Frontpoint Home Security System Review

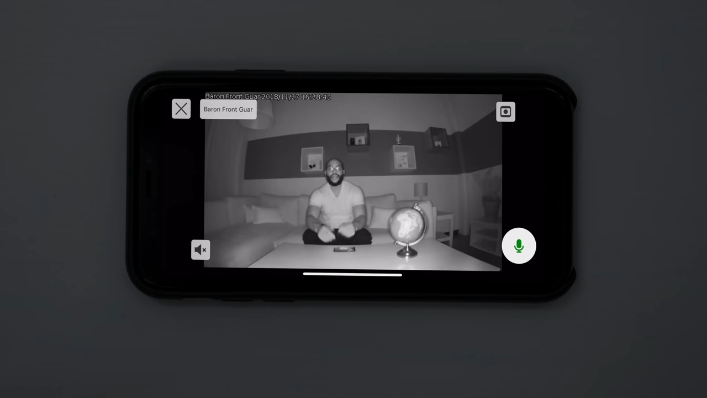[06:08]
You can actually see pretty well no matter how dark it is in a room with just those two lights.
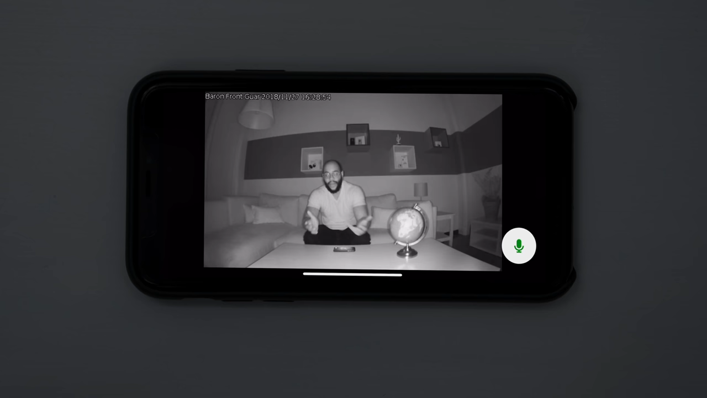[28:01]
You can see that you can actually make me out pretty well. It's not perfect. It's not the best night vision we've seen, but considering there are only two infrared LEDs, we definitely like what we got here. If you look, you could do a little globe test. You can go in and see.
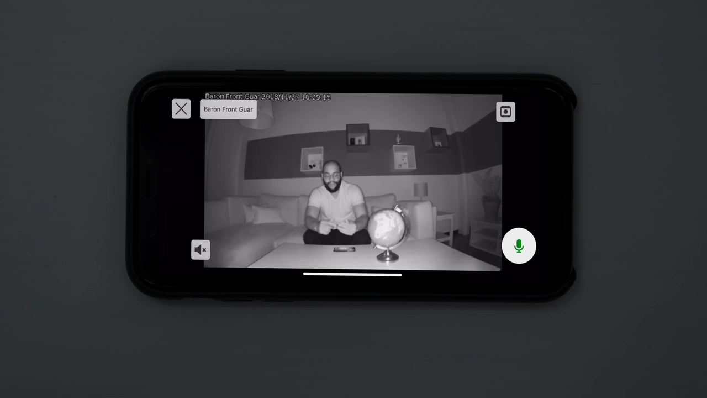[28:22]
Definitely not the same quality that you're seeing in the daytime, but considering the make of this indoor security camera, it definitely works with the rest of the Frontpoint Home Security System. Here I am checking out the video quality on the SkyBelt Video Doorbell that comes with the Frontpoint Home Security System.
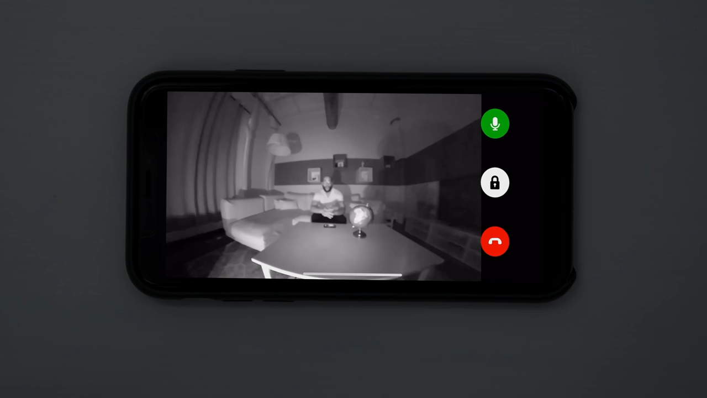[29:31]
If you note, there's a little bit of lag because it's very much Wi-Fi doorbell. It's dependent on how fast your connection is, but we're actually pretty impressed with how well we can see. That's mostly due to the six infrared LED lights that are at the top of this doorbell camera. If you note, I can go and do some digital zoom and even with the lag, make out who I am. This is our look at the SkyBelt Video Doorbell with the Frontpoint Home Security System.